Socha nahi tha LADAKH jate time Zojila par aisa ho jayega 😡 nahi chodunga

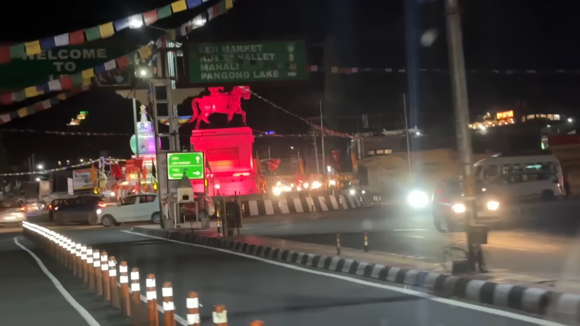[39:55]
तो भाई ये चौक को देखकर आपको समझ आ गया होगा, हम लेह के अंदर एंटर कर चुके हैं, बस अभी अपने होटल की ओर जा रहे हैं।
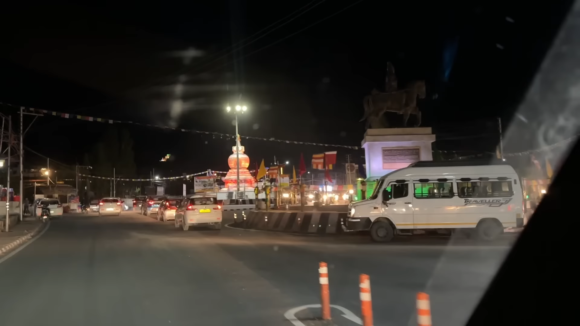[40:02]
देखना पड़ेगा जरा अपना होटल कहाँ है। सिंह भाई क्या हाल चाल? चलो आपके पीछे पीछे चलो, हमारे सिंह भाई हमें लेने पहुंच गए हैं, अब इनके पीछे पीछे जाएंगे।